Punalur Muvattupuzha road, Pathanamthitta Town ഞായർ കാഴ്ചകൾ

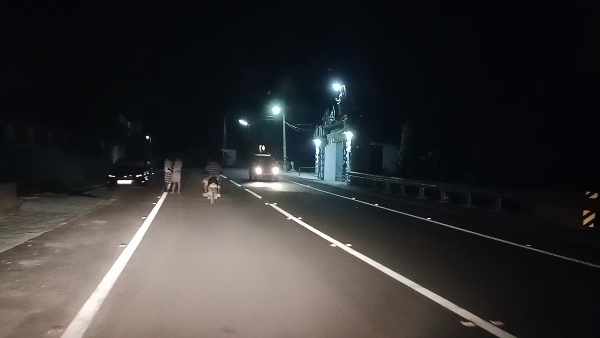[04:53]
പുന്നനൂർ മൂവാറ്റുപുഴ ഹൈവേയുടെ ചെറിയ കുറച്ച് രാത്രി കാഴ്ചകൾ നിങ്ങളെ കാണിക്കുന്നതിന് വേണ്ടി
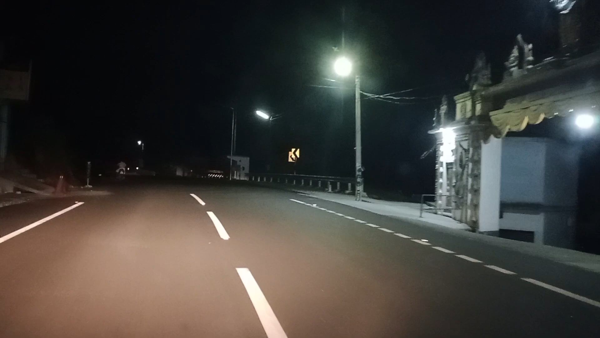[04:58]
മാത്രമാണ് ഇപ്പൊ ഒരു വീഡിയോ എടുക്കുന്നത്.
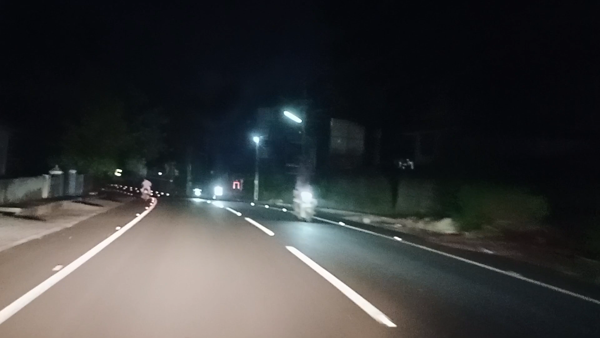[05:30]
എന്തെങ്കിലും പ്രതീക്ഷിക്കാം. നമ്മൾ ഡിം ചെയ്ത് പോയാലും മറ്റൊരാൾ ഡിം ചെയ്ത് തരുമെന്ന് വലിയ ഉറപ്പൊന്നുമില്ല.
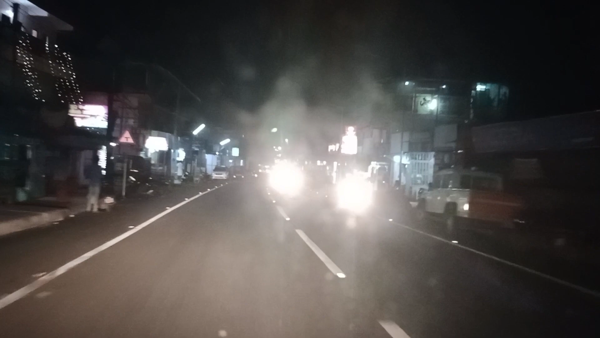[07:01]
അവൻ്റെ വായിലടിക്കട്ടെന്നും പറഞ്ഞതായിരുന്നു. ഇപ്പോഴാ ഞാൻ ഓൺ അടിച്ച വണ്ടി കേട്ടോ.
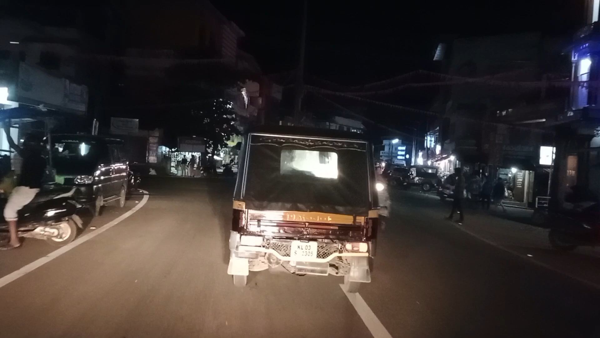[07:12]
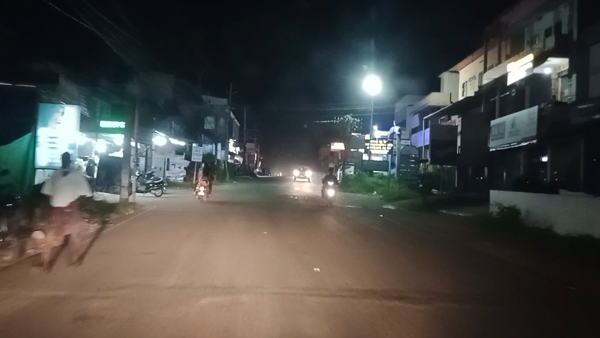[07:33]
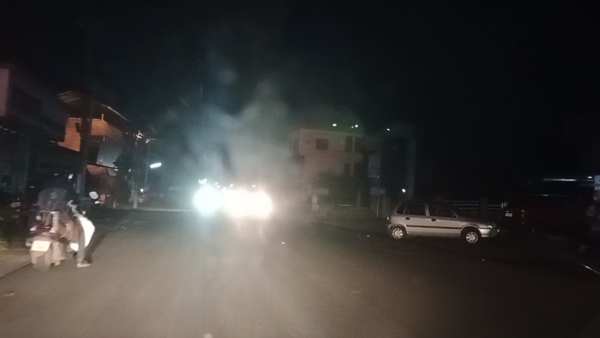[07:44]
എന്തോ വണ്ടിയാണ് വരുന്നതെന്ന് പോലും നമുക്ക് ഊഹിക്കാൻ പറ്റുന്നില്ല. അതുപോലത്തെ ലൈറ്റാണ്. എൻ്റെ വീഡിയോ കട്ടാവുന്നുണ്ടേ, തൽക്കാലം ഞാൻ വീഡിയോ നിർത്തിയാണ്.
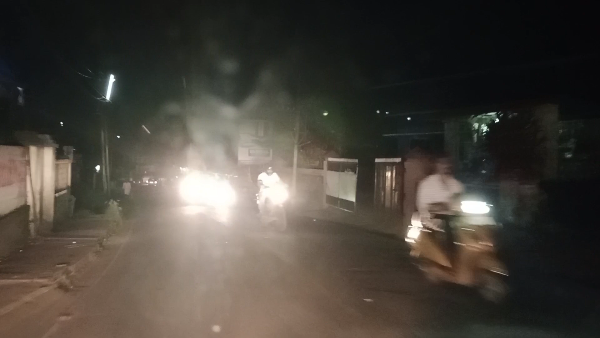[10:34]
ബൈക്ക് ആൻഡ് ലൈറ്റ് അടിച്ച് കണ്ണ് കാണത്തില്ല.